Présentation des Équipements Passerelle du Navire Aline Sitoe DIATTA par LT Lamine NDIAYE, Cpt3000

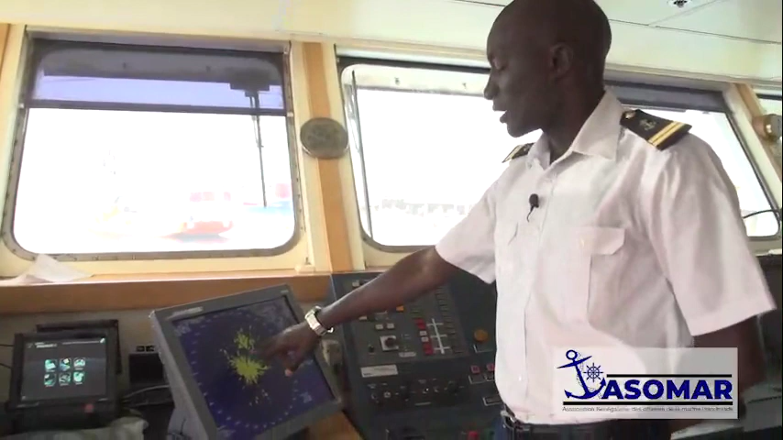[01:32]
Donc maintenant, de jour comme de nuit, ou bien en visibilité réduite, on peut voir tous les navires qui sont à notre portée. Maintenant, ils vont se représenter sous forme d'échos. Donc ce sont ces échos maintenant. Une fois qu'on plotte ces échos, on peut avoir toutes les informations concernant ce navire-là. Donc ici, on a les feux de navigation. Ce sont les feux qui nous permettent maintenant de voir si un navire est sur tribord ou bien si un navire est sur bâbord.
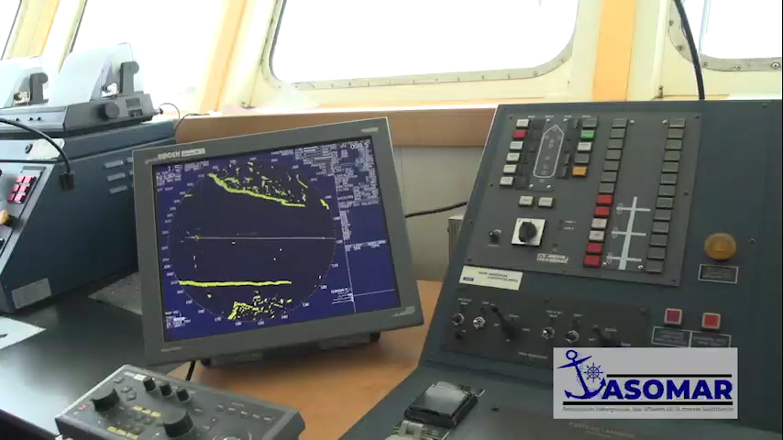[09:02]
Donc on a un autre radar également ici.